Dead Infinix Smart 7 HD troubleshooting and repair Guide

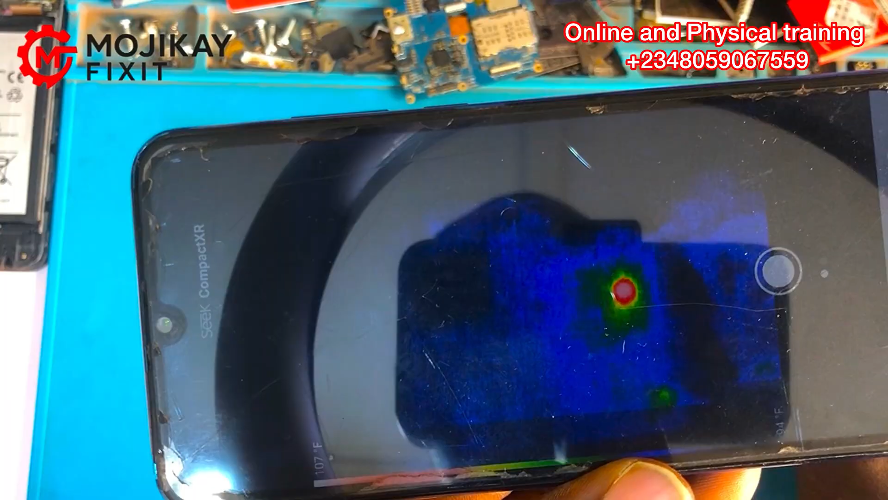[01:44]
red spot shows that there is a shorted component on that area which is um on the ic area that means that